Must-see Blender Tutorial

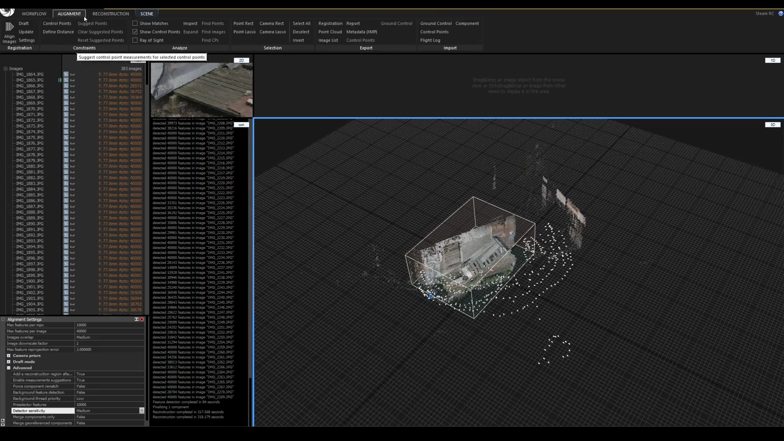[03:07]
you should get something like this the point cloud that you can use to reconstruct the geometry
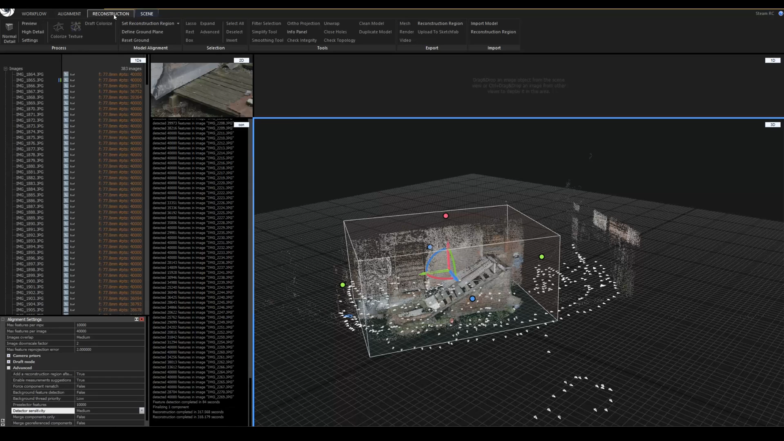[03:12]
later on texture it right right the next step is to click on this normal detail button to reconstruct the geometry
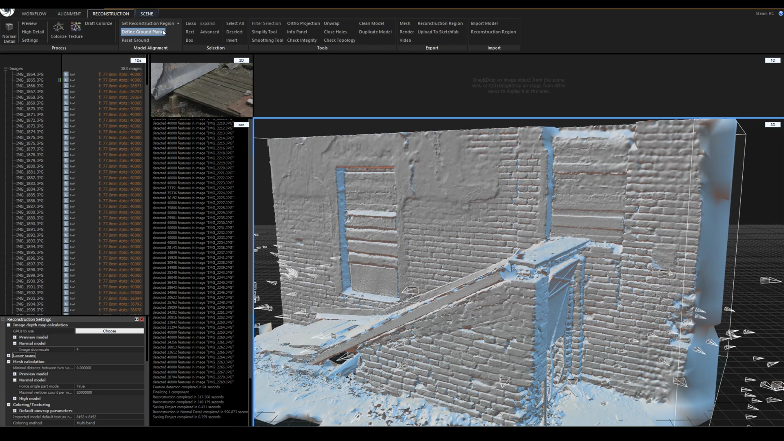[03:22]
and export the mesh to be used in blender because
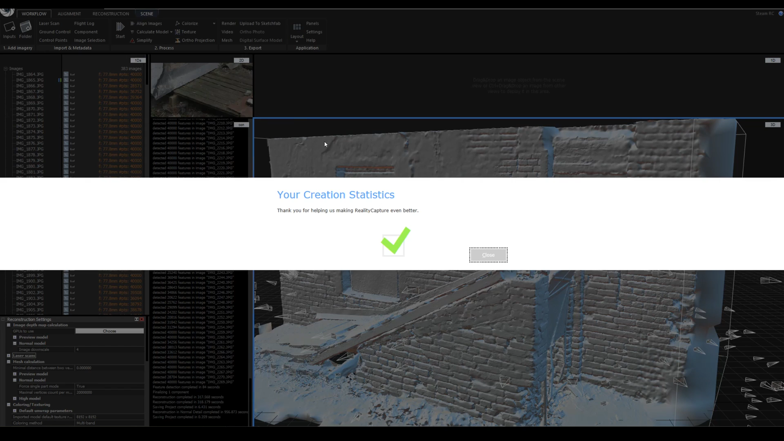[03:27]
this is just the pre-production so to speak before the actual phone in
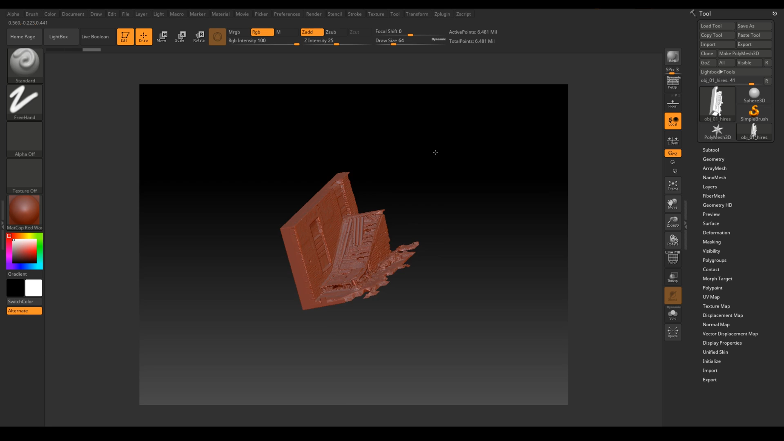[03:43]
this is our model in ZBrush you can sculpt it a little bit one cool thing that we can use ZBrush for is clean up the model using
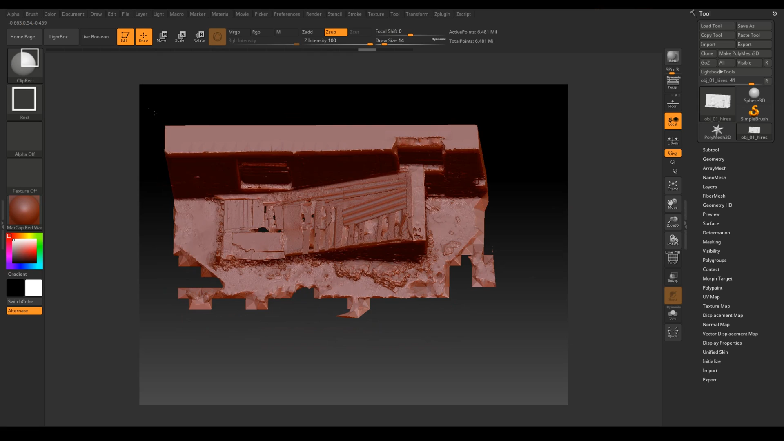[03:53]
clip rectangle brush and the next thing I'm gonna do is decimate the model click preprocess current and by the way ZBrush decimation is
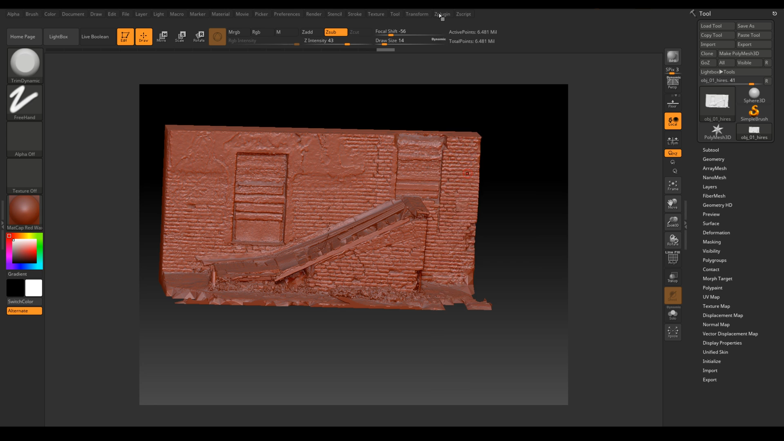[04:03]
I think the best ever just look at this the initial model was six million polygons and this is one hundred thousand polygons quite impressive
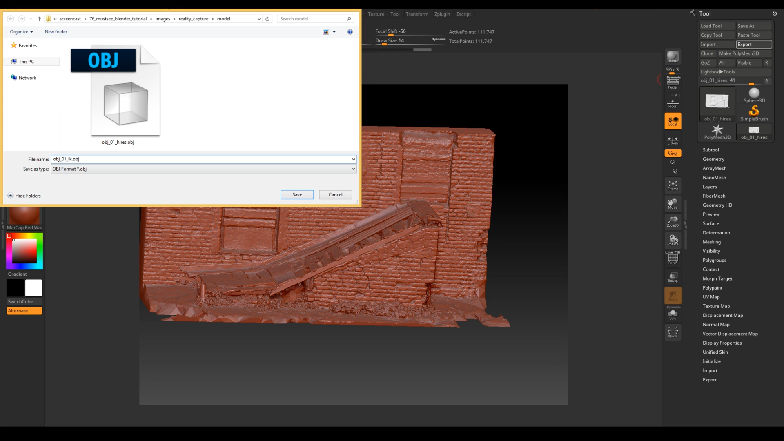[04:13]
and blender not even close and pretty soon we'll need to reproject textures in reality capture before that's what we can do
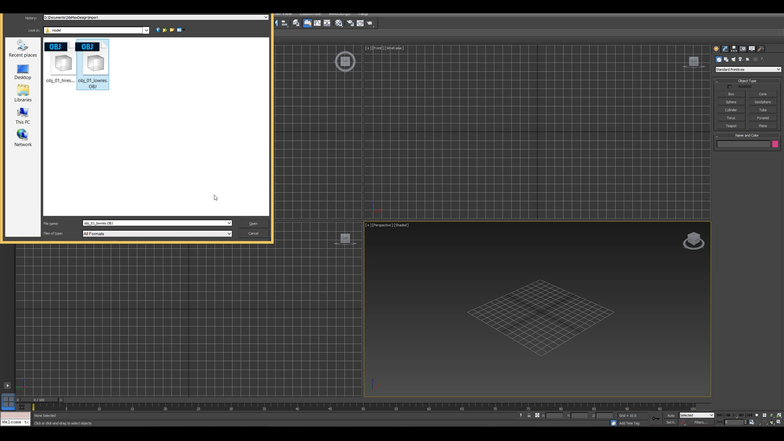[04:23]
is import the low res model into 3ds max and unwrap it go to modifiers press U two three times for unwrap
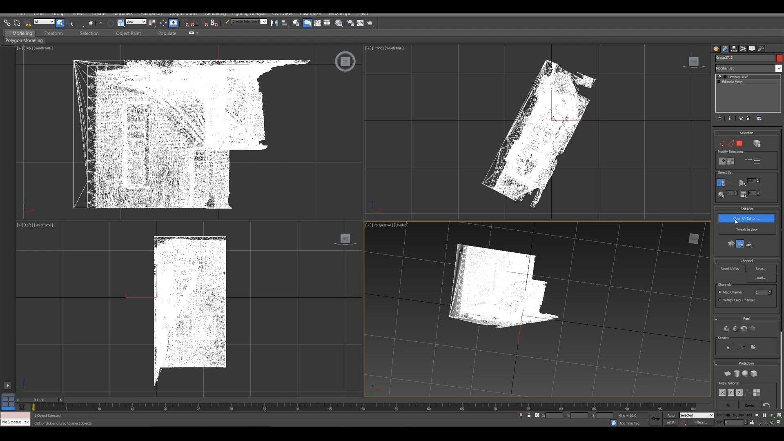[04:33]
UV select all polygons just like this click mapping flatten and it
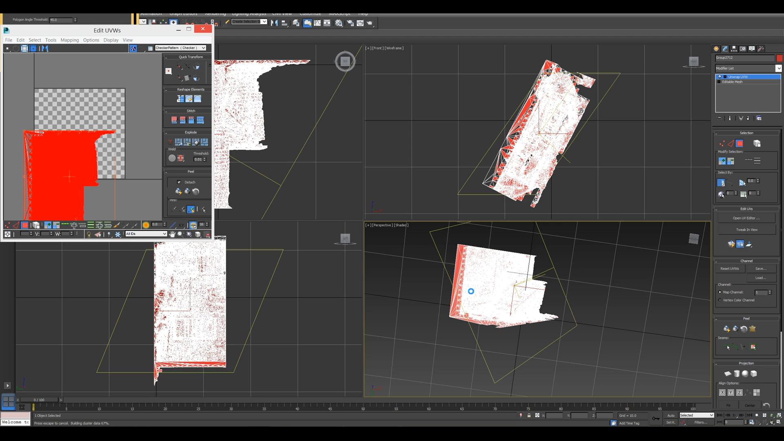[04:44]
should work sometimes it works I'm sure just we'll have to wait a little bit longer this time I'm sure it will work in three